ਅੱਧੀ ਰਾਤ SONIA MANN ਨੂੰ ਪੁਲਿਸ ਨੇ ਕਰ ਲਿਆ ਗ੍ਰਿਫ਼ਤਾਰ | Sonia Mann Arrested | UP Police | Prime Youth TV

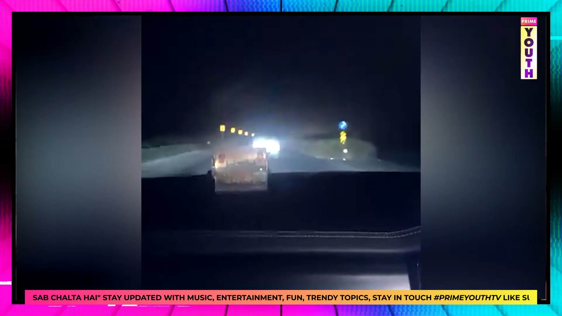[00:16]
मेरी अगे भी गड्डी जा रही है पुलिस की, मेरी गड्डी च भी पुलिस प्रशासन बैठा हुआ,
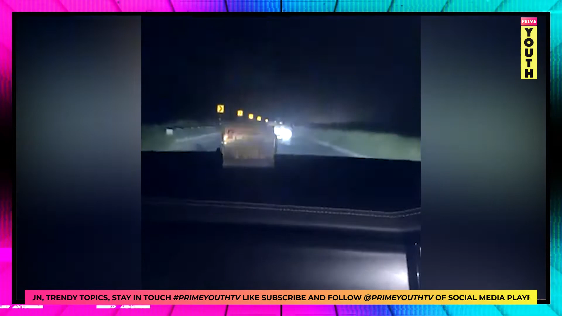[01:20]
और मेरी पुलिस दे विच भी मेरी गड्डी च भी पुलिस प्रशासन बैठा हुआ राइट नाउ